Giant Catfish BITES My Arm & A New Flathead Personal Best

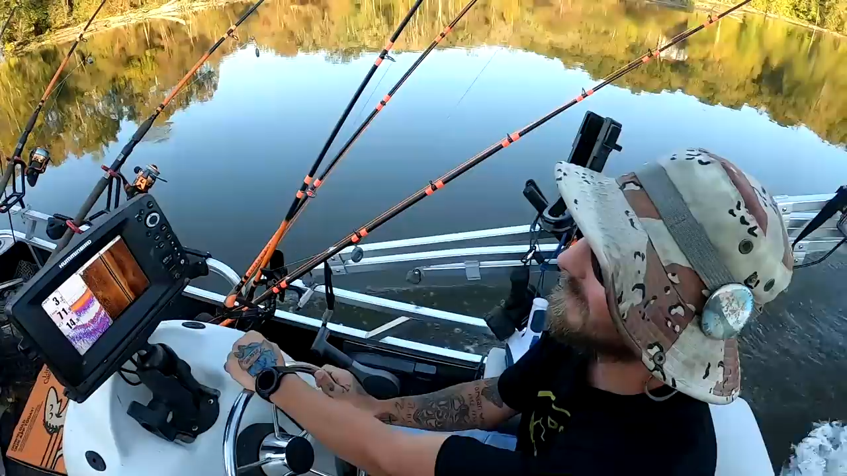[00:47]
right so this is your down imaging this is your side imaging have you know how to use side imaging a little bit yeah very few
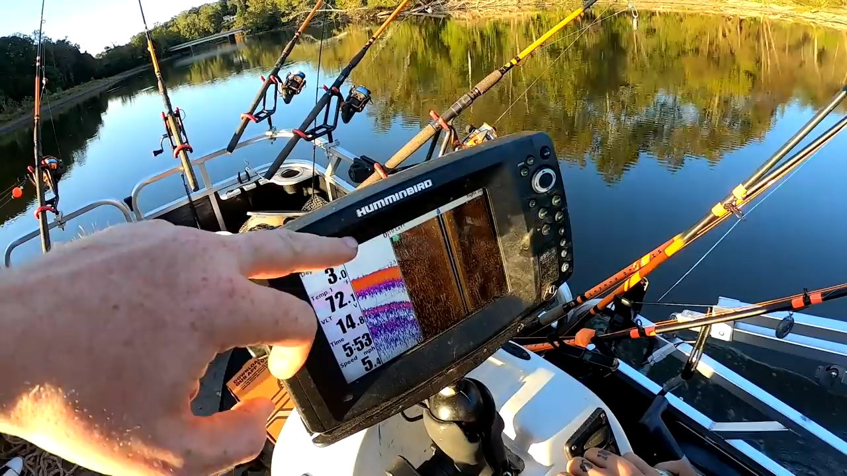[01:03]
is the bottom okay and we're at three feet of water see these little specks right there in the middle those
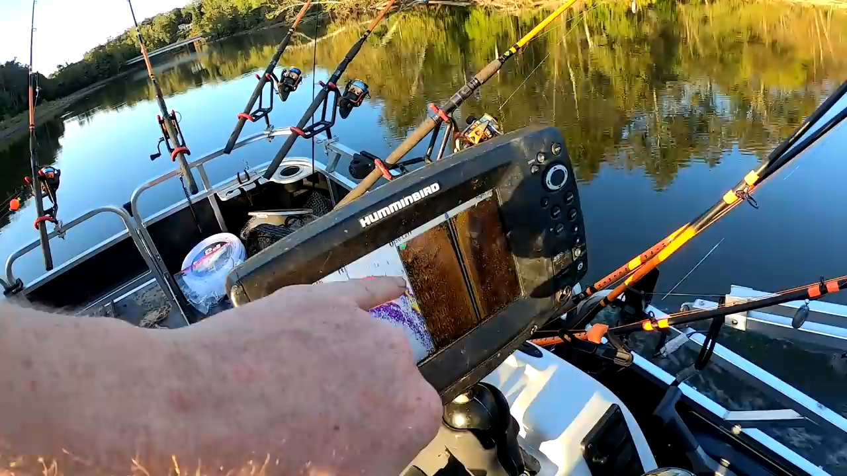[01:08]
are bait fish yeah we see a big blob of them we're gonna go pull out the cast net
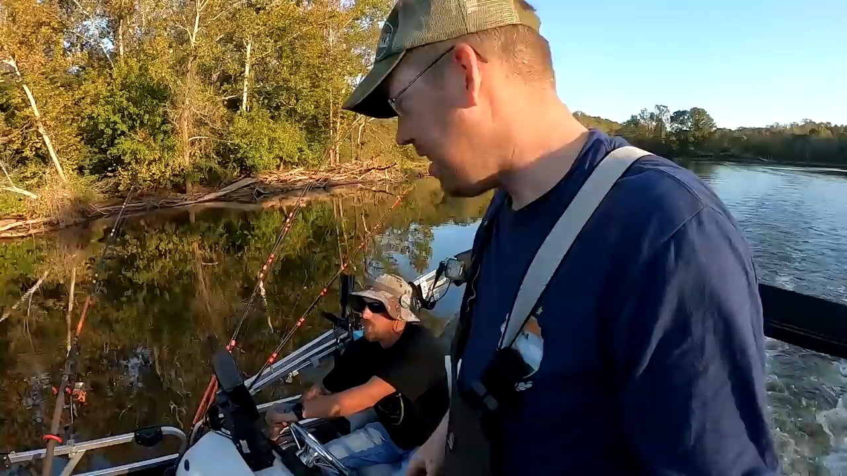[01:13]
this is why you get yourself a 9.9 horsepower engine because there's a lot less trouble you can get into at 5.8 miles per hour you know and we're starting to get a little a little bait action there just keep going just keep going
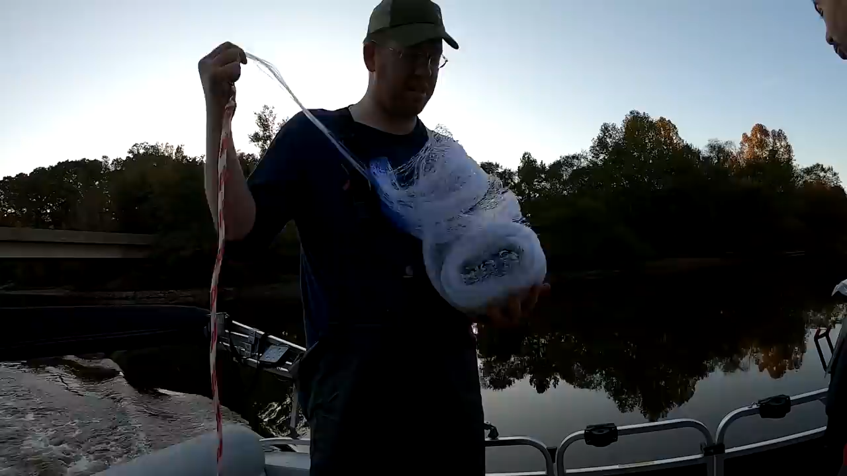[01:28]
yeah Bui flippy you see that that's bait all right it
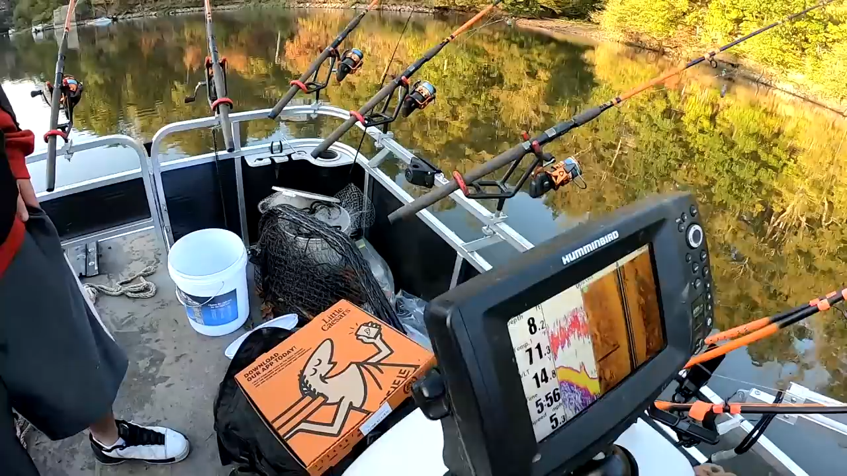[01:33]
just just kill the engine just kill the engine right there there's a massive school of
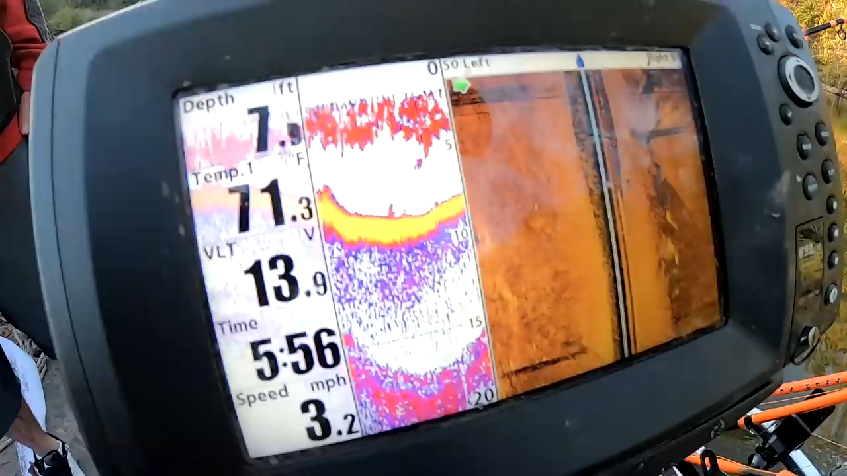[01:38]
On screen: water 71.3°F, speed 3.2 mph
bait right here see these are all fish see that now
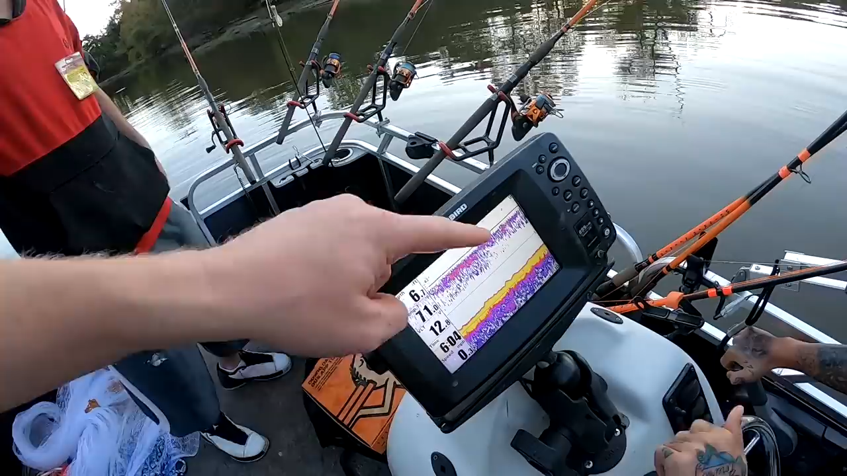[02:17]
signals we know there's something throw your cast net find out now we know that that school's